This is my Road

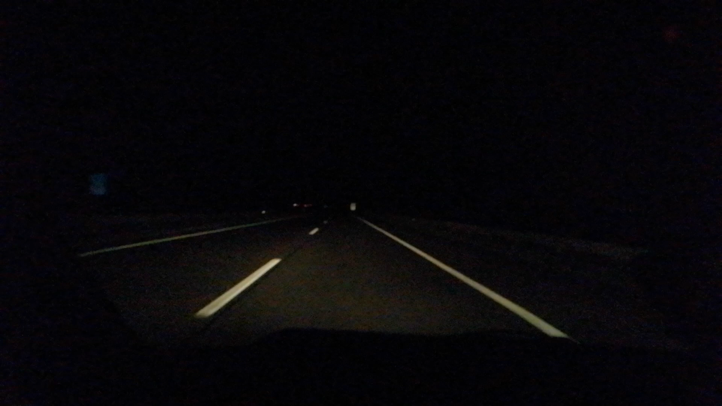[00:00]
guys, it's 2 a.m. and this is my road. Nobody in front of me. Nobody behind me.